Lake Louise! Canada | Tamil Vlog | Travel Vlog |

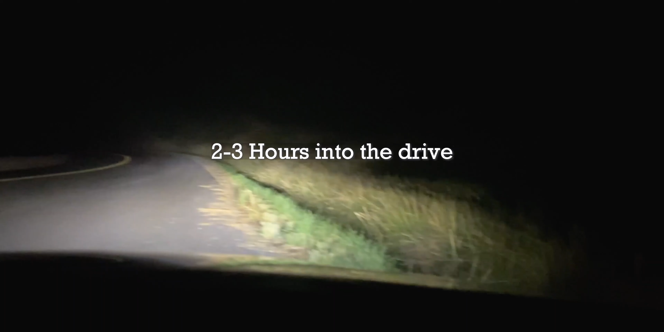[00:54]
Can you see the deer? Or did it bounce? I think the deer bounced, bro. But I'm pretty sure they'll be right here somewhere. Just nang ipo first wildlife encounter paathom. Ippa dhaan vandu or maan vandu rendu moonu maan appadi road cross panni poochu.
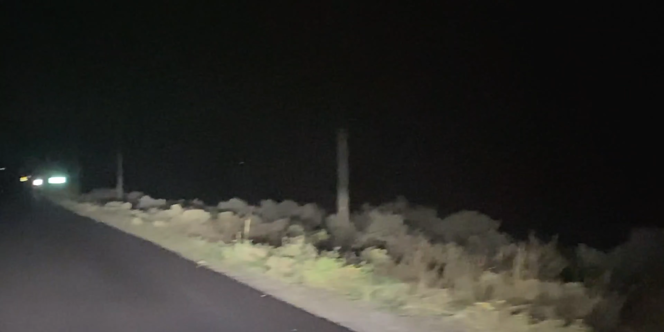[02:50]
Second encounter. Second wildlife encounter. Bro! That's big also. That motherfucker was big.